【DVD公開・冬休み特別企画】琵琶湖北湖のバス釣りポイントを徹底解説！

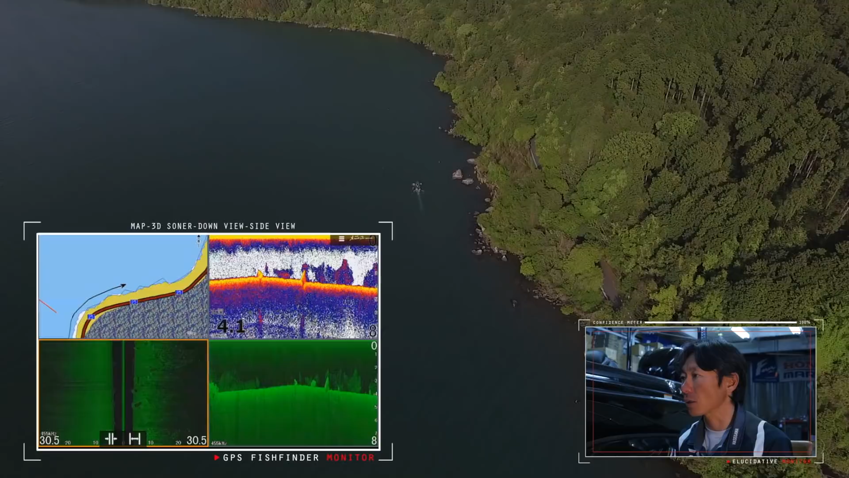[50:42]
の地形が沖に張り出しているので非常に水コリウム当たりやすくなっております。魚探映像を見てもらっても、ベイトフィッシュが非常にこのストレッチにかかったところから、断続的に映ってるんですけれども、プラスそこに大きな、岩ですね、岩が、
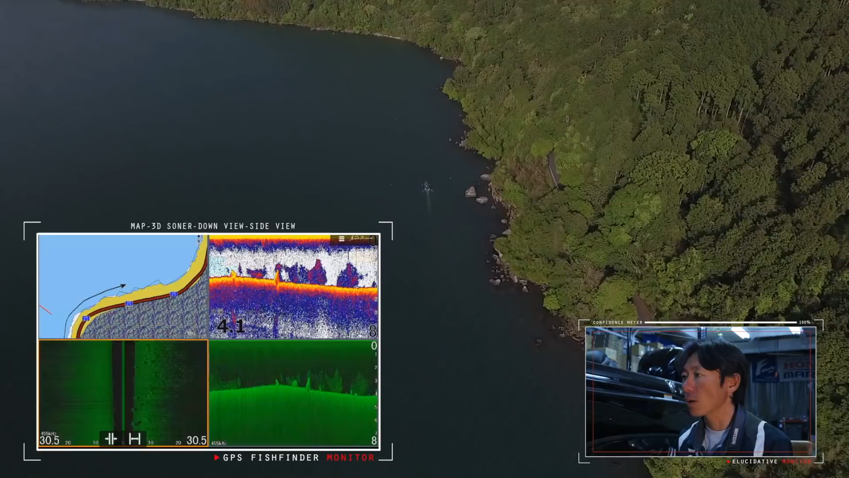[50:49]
絡んでるので、非常に、魚がつきやすい場所だと思います。ドローン映像でも、コマンドールが少し映ってると思うんですが、おかっぱりからも、このロックエリアに降りれるので、
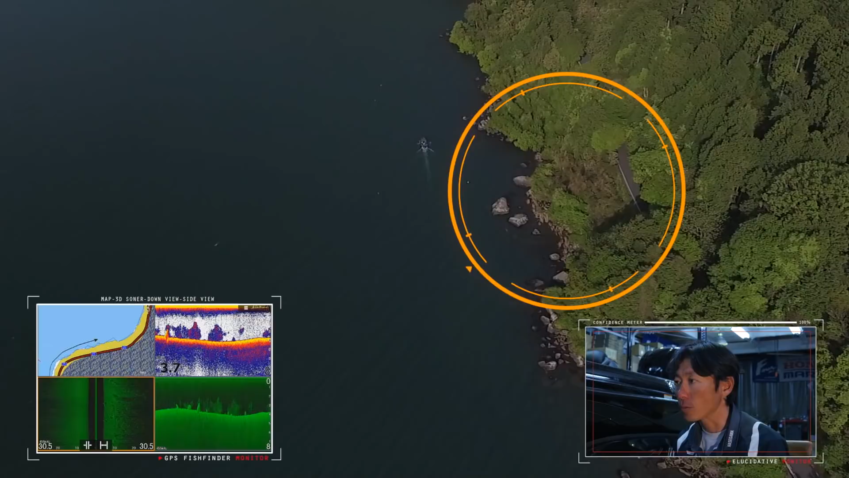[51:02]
ちょっと足場は悪いんですけれども、おかっぱりの人にも、人気のあるスポットです。
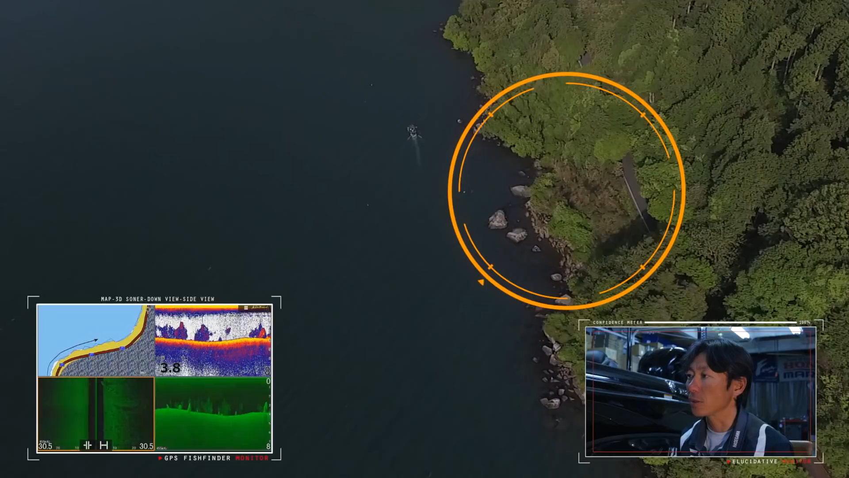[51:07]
同じような地形が、大体、
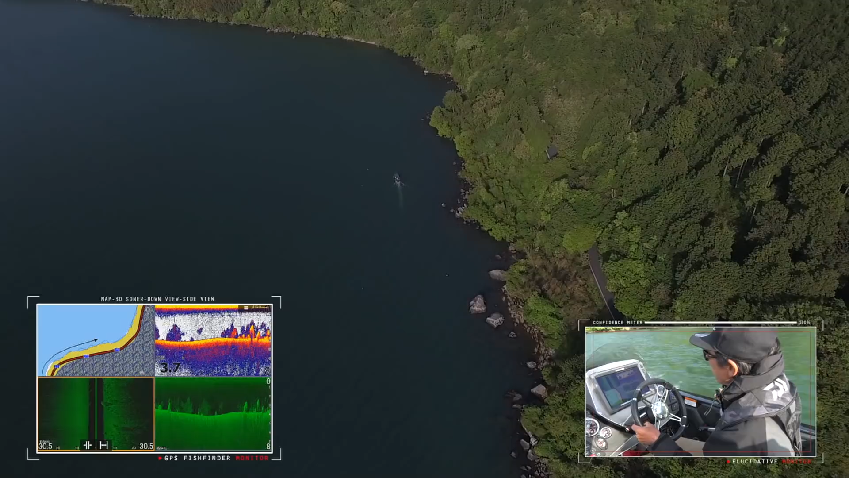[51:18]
この先今走らせてるちょい先ぐらいまで続くんでね、ちょうど今、ボートが差し掛かろうとしたところが同じような地形が続く最後の張り出しになりますね。
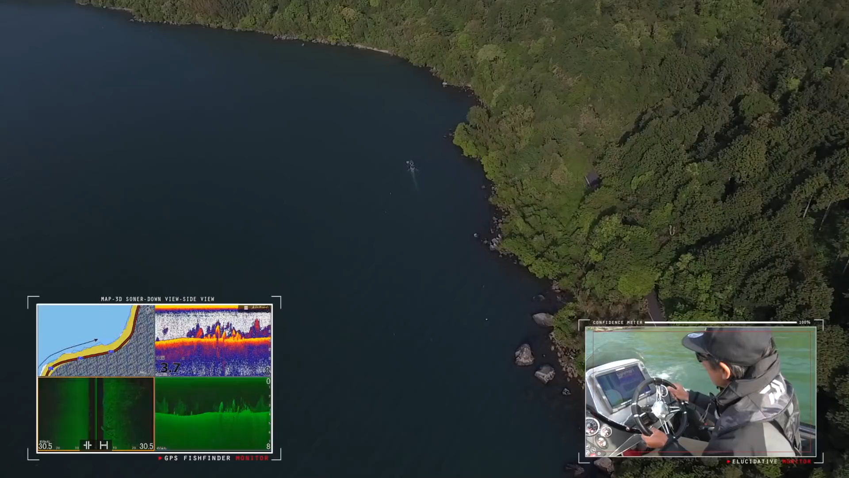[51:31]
ちょうど岬の根元みたいな角になってますね。掘り始めのちょっと変化のあるところですね。
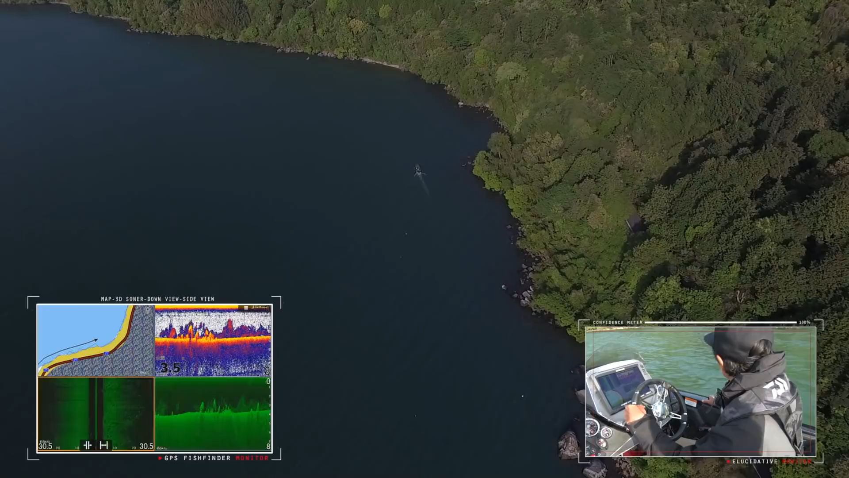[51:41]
ちょうどここまでが、掘りが強く当たるような感じの、ロック帯になってます。はい、この辺までですね。はい、
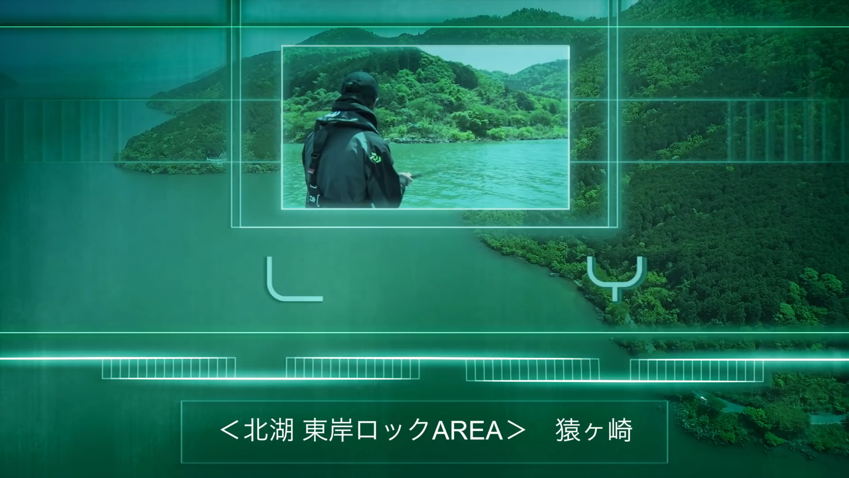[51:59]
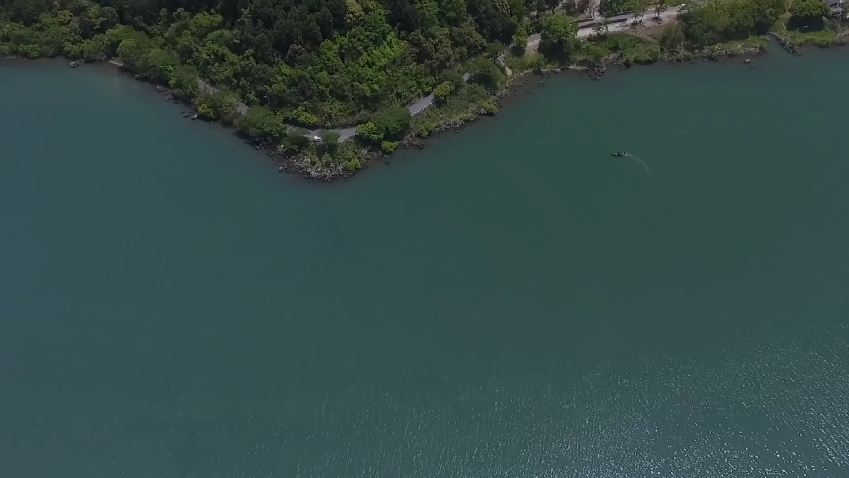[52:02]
はい、東岸ロックエリアの、猿ヶ崎ですね。
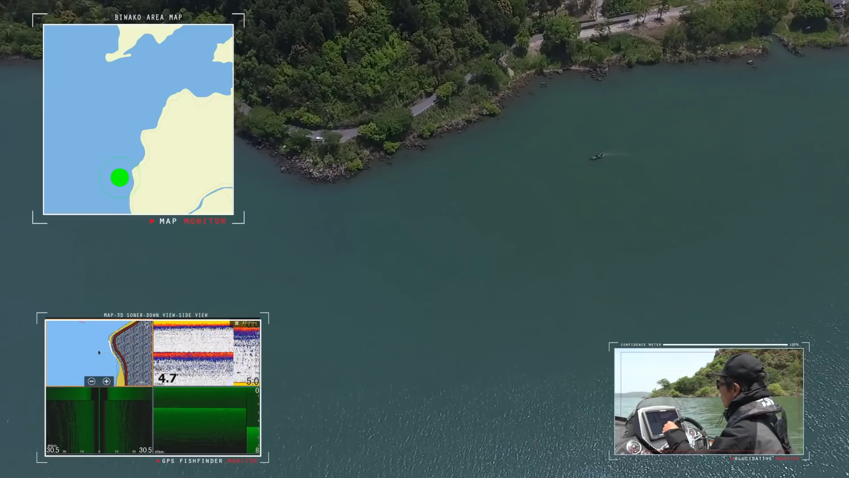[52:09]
猿ヶ崎を、魚探掛けしていきたいと思います。
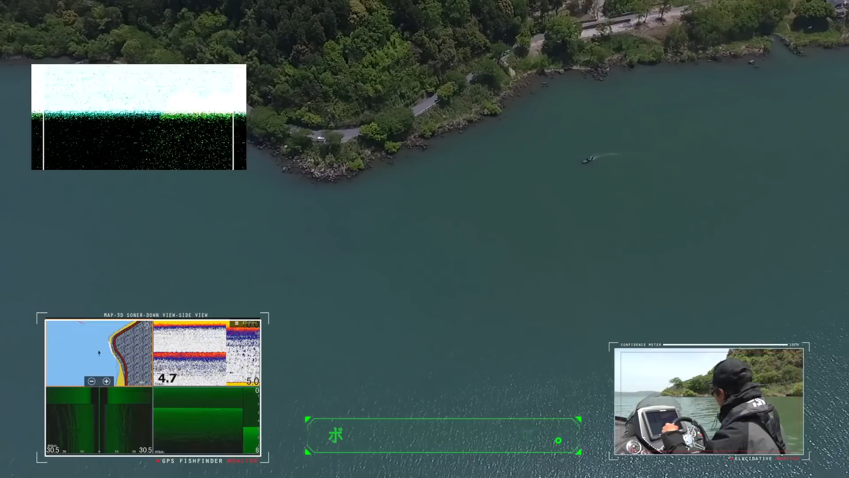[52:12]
ここはかなり沖まで、岩が張り出しているので、ちょうど岸から岸の地形が張り出しているのと、
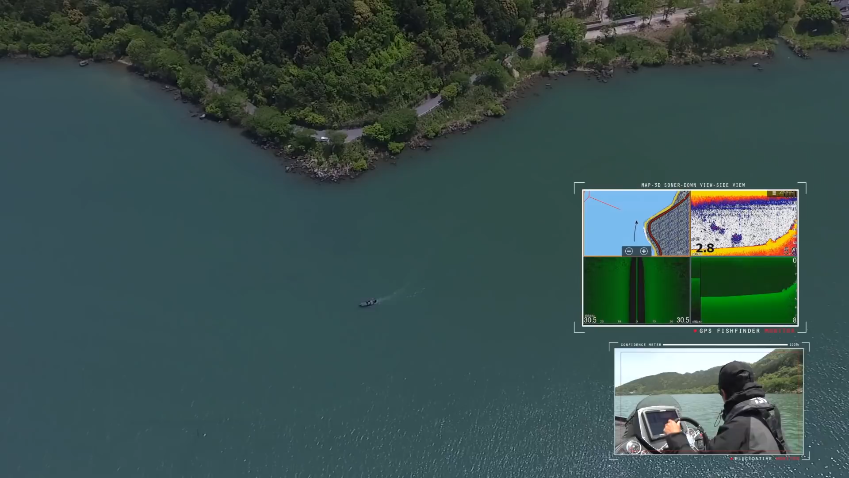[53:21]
ちょうど襟と岸との中心ぐらいに大きな岩が、3つ4つ入ってるんで、その岩も狙い目になるんですけれども、ボートで航行するときは、座礁するぐらいまで浅いところまで上がってるので注意が必要ですね。今ストラクチャースキャンの映像すごい、
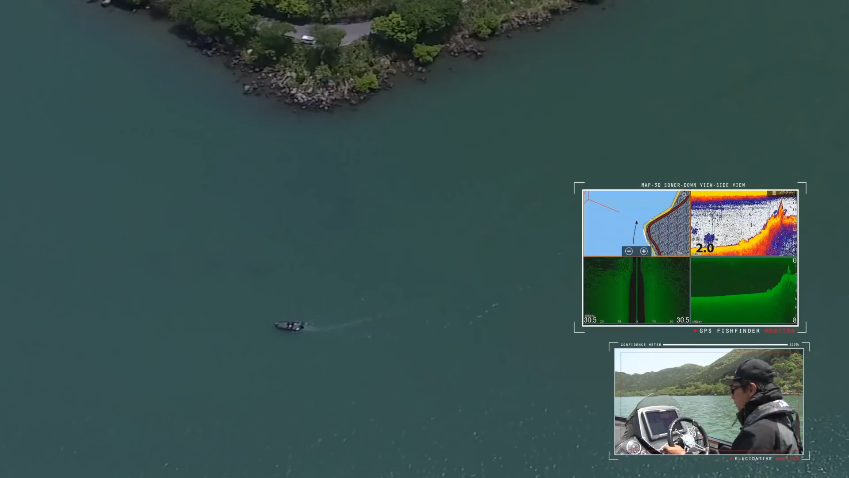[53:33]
岩が映ってるんですけども、下が全部も今張り出しの岩地にですね映ってるところが、
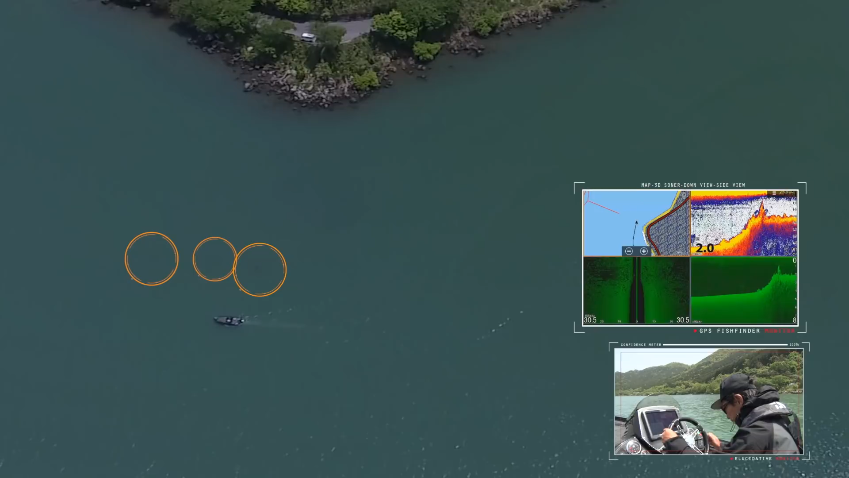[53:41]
右手にかなり大きい岩があって、でまたここの辺からちょうど終わり始める感じですね。
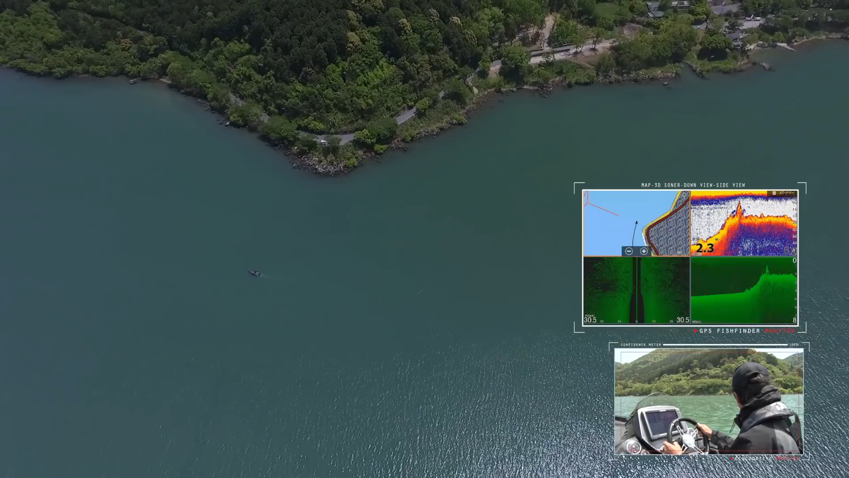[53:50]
ちょうど岸の地形と同じように沖に向かって、岩が張り出してるような感じです。東岸のロックエリアの中では、まあ、1番か2番を誇るぐらい、一級のスポットですね。だいたい水深が4メーターから5メーターぐらいですね。そこに岩が絡んで浅くなってるっていう感じですね。はい、もうこの辺は ボートの下はもう岩が入ってないんでね、
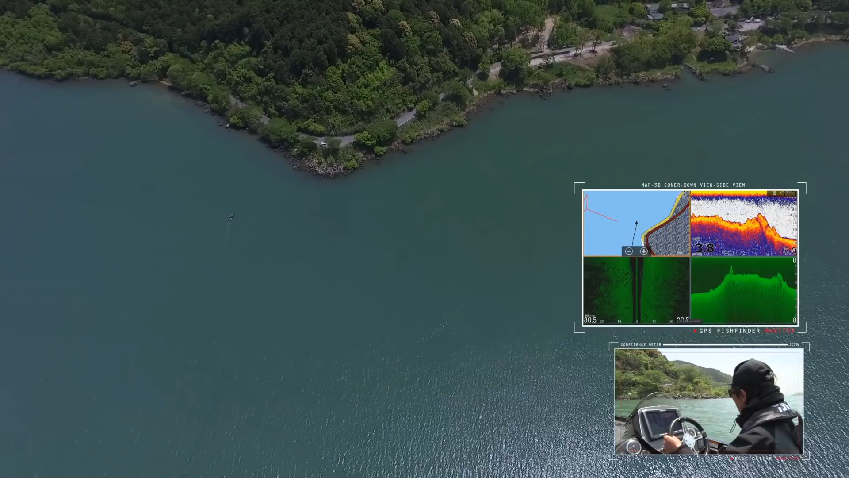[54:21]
張り出してないのが分かります。だいたいこれが、猿ヶ崎の張り出しの全体像になります。こんな感じですね。